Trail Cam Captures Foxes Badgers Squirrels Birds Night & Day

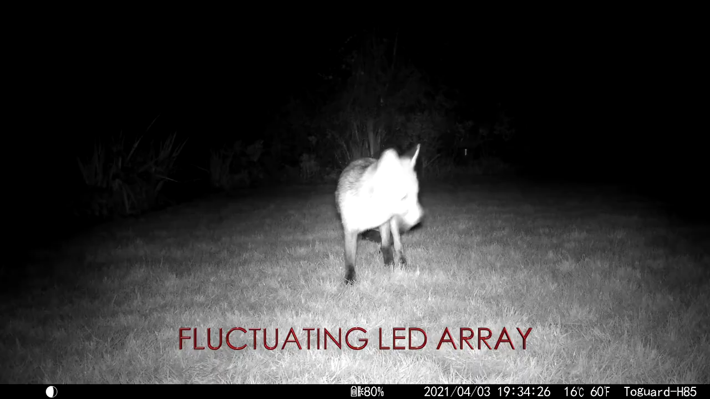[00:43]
Regarding night captures, the LED's a little overactive.
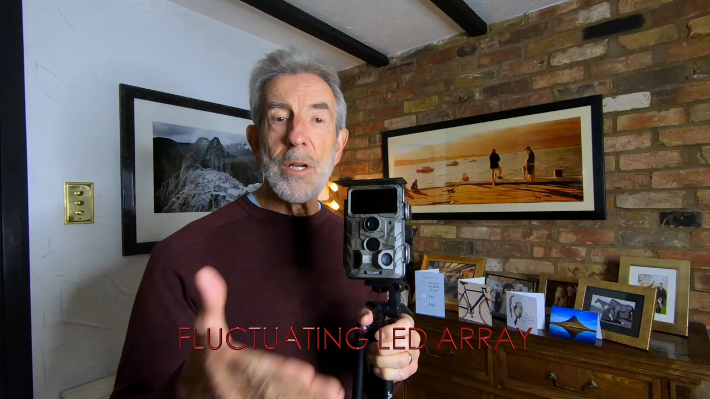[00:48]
Whenever a creature gets in fairly close, there's a huge pool of light, as you'll see on the grass, and of course when the creature looks up,
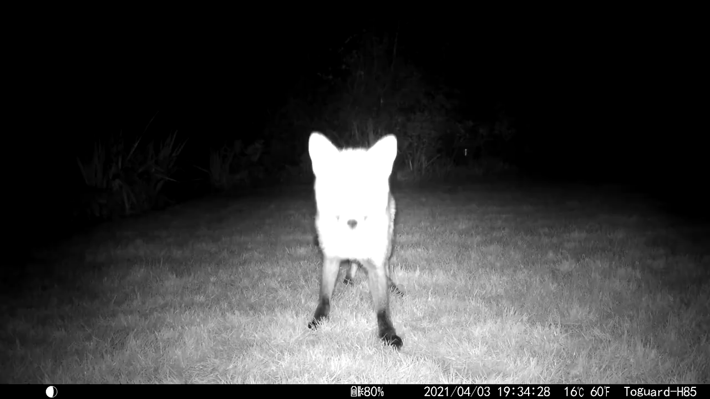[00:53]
the auto exposure seems to blow it out even more. If it was the other way around, if the exposure was darker, that would be absolutely fine.
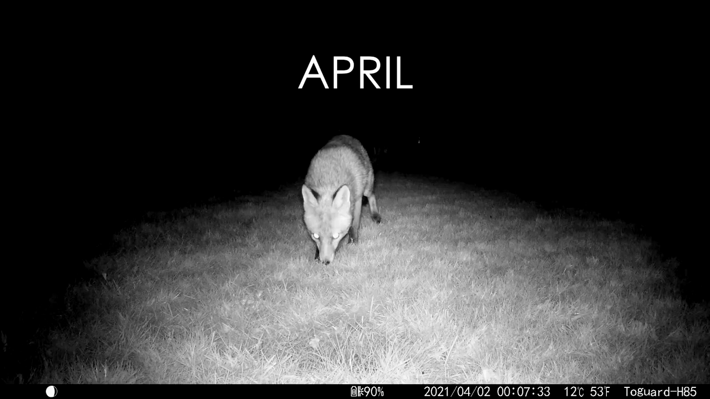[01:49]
Due to the lens missing up at night in the winter months, I rarely use the trail cam then.
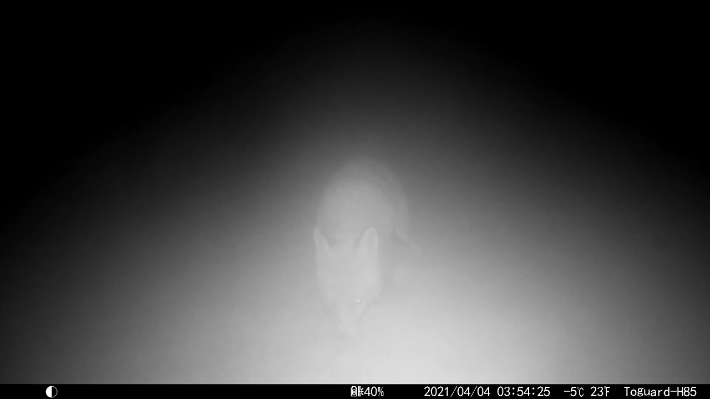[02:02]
This misty, spooky clip was captured in early April, when really we were still in winter,
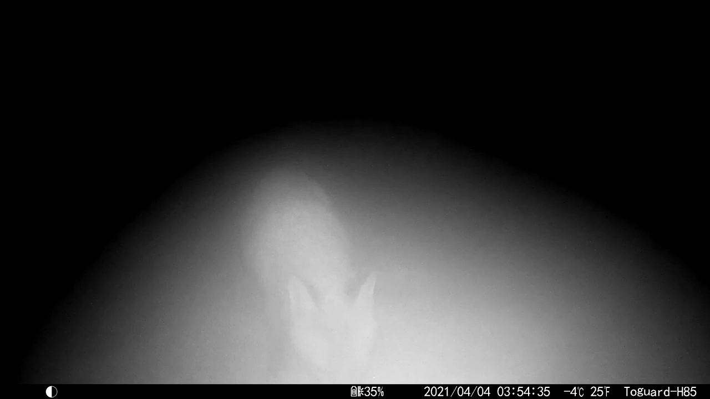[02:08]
or at least it seemed like it, and spring didn't happen this year until late May, early June.
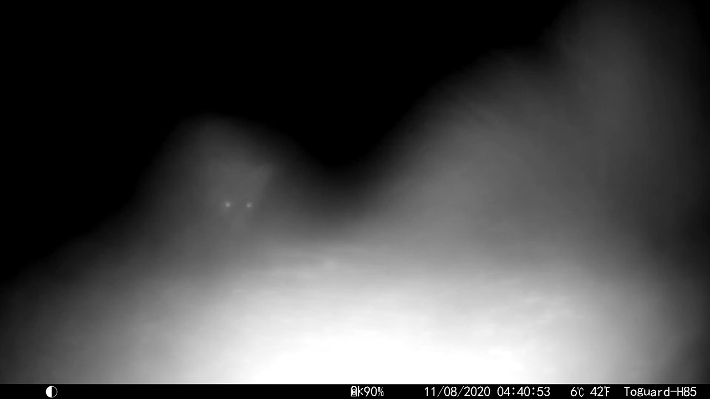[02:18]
Wow, look at those fangs! By the way, all video clips have been captured in 1080p HD at 30 frames per second.
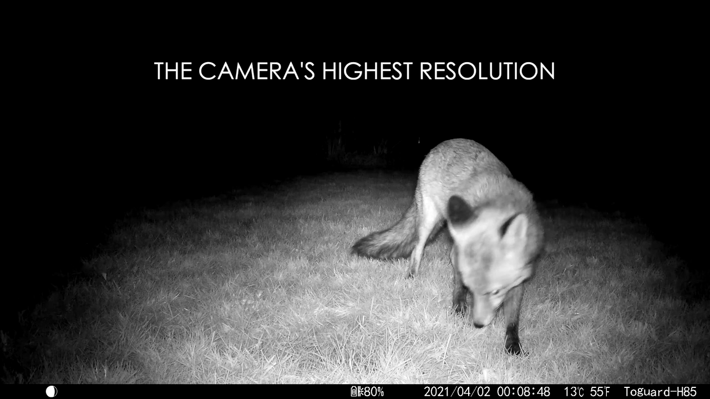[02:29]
Now, 4K would be fantastic, but that'd mean a much, much more expensive camera.
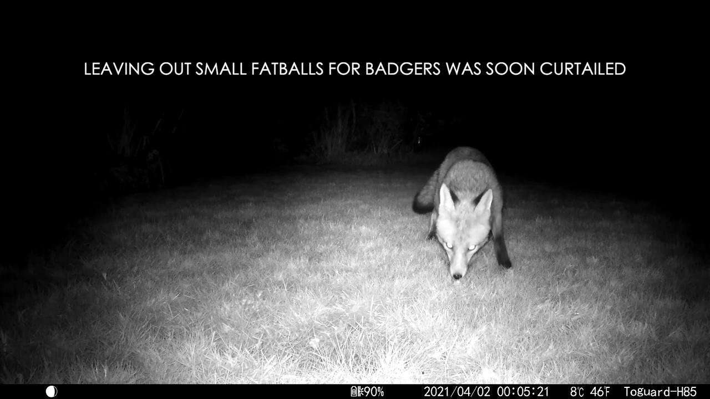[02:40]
Eventually we found how the fox was getting in, and the badgers too.
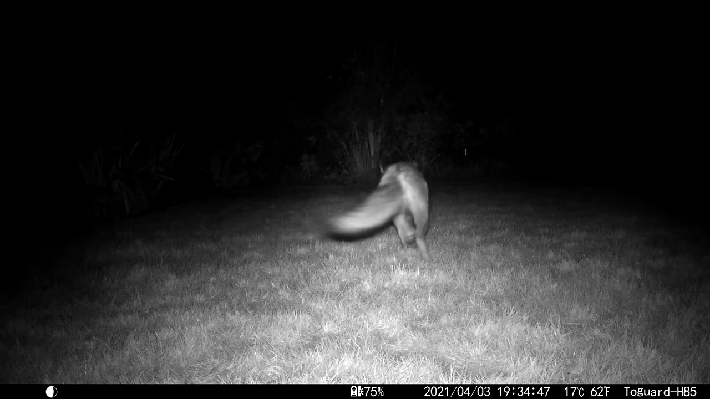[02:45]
However, after blocking up the hole with a large, heavy stone, Foxy was still getting in. Well, they can climb high fences, of course. Oh, that's Reggie, by the way.
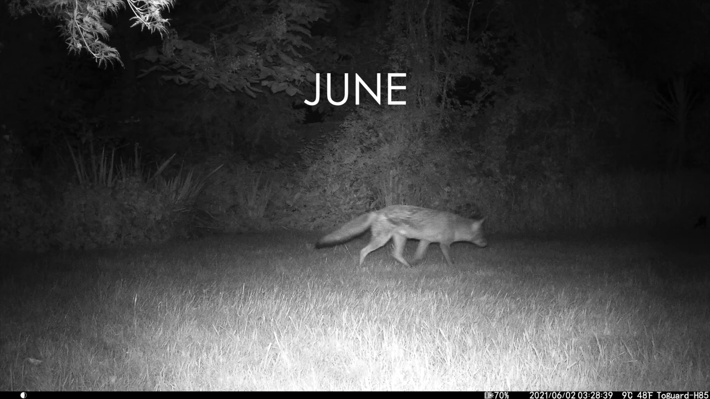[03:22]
With a relatively low shutter speed, anything moving is blurred. Far better to shoot movie clips and select the best still frames from them. In June, we were away for a week,
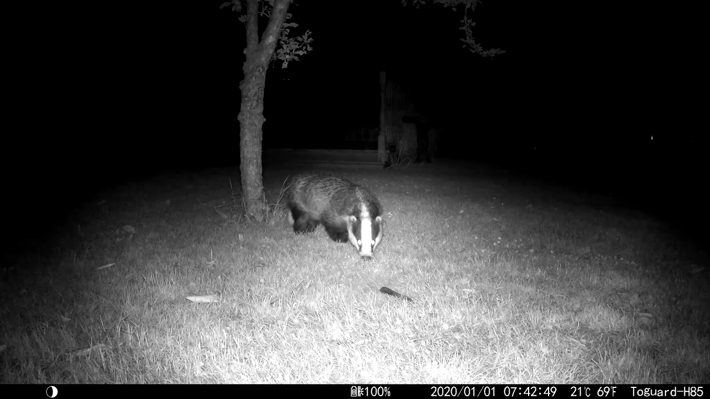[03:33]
and on return I was amazed to see over 120 captures of fox, badgers, squirrels and birds. Badgers you really don't want in your garden, as they can go on a digging spree, ripping up your lawn. Incidentally, as you can see, moon phase, battery life, time and temperature data is at the bottom of the frame. And because I'd forgotten to reset date and time after replacing batteries, it certainly wasn't 25C on the 2nd of January in the middle of the night. No way.
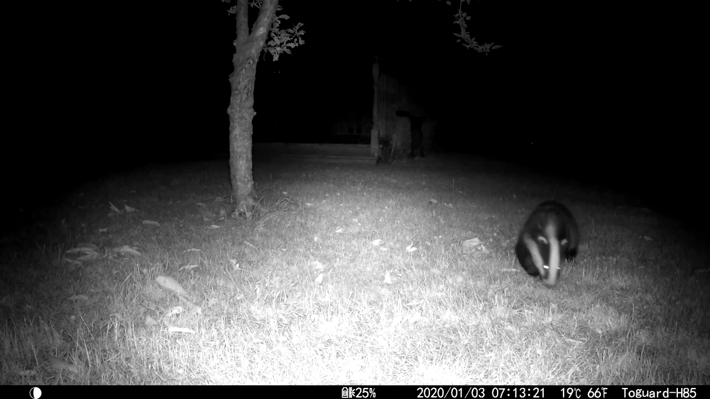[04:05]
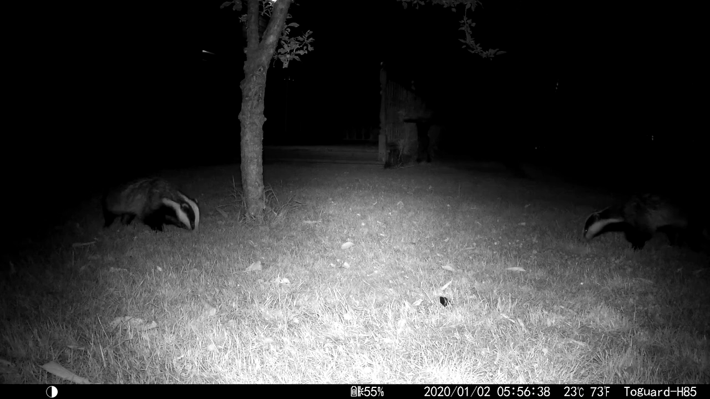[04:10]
Most clips I capture are 1 minute in length, maybe sometimes up to 90 seconds or even 2 minutes. But in order to not produce a 3-hour epic, most clips have been edited right down.
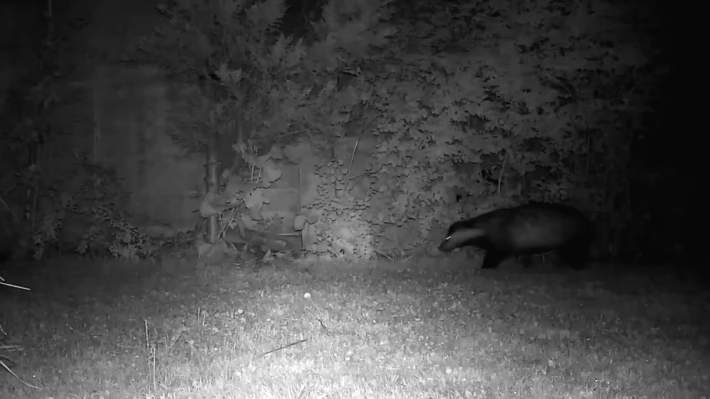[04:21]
I blocked the hole in the fence where they entered our garden, but watch the strength of this creature as he easily shifts a very heavy stone.